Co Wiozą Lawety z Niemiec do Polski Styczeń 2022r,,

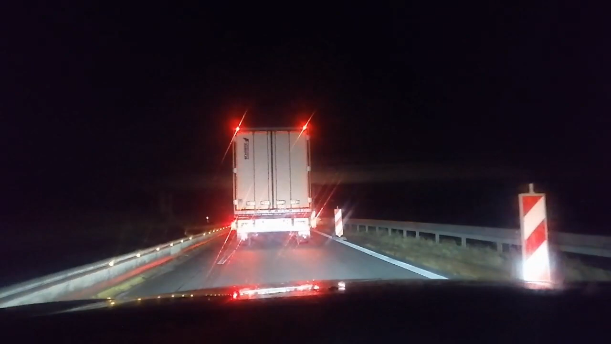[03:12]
Tu może sobie wyskoczę. Laweciarz zgubił auto. O kurwa trzymaj mnie. Daj sobie wyjadę trochę. Przypi na pasadę.
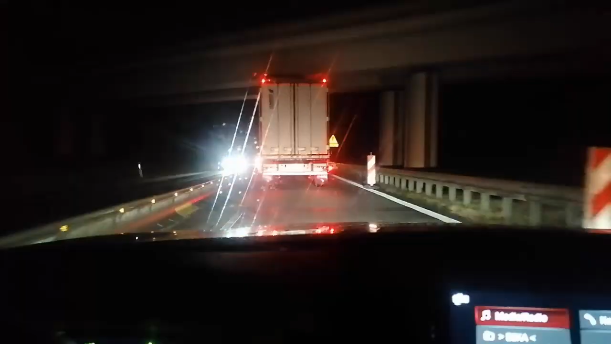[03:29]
Uciekli.
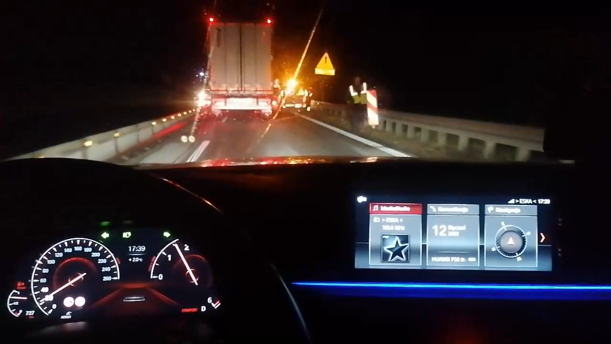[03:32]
Jakiś Suzuki Jimny. Co za okolica ja pierdzielę. Też nie ma jakiegoś wózka służbowego. Na taczkach to wyjedzie. Czy jakimś innym wózkiem siatkowym. Ja pierdykam. Zabyta korek na takie zwężce. To nawet się nie ma gdzie wysikać. Ciemno choć oko wykol.
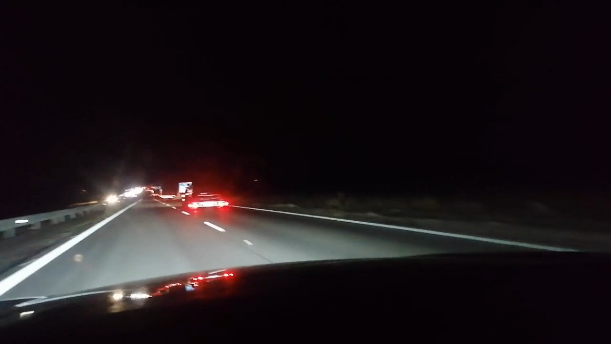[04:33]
Na pace. No nie wiem co to. Ale Słowak wiózł. Coś świeżego tachał. Zdenek Smyta najechał na... Chawranowice. A ja wracam sobie spokojnie. Kupiliśmy raz, dwa, trzy, cztery auta dzisiaj. Bardzo przyjemny wyjazd. Pogoda była od zero poranku. Czyli delikatny sznurnik.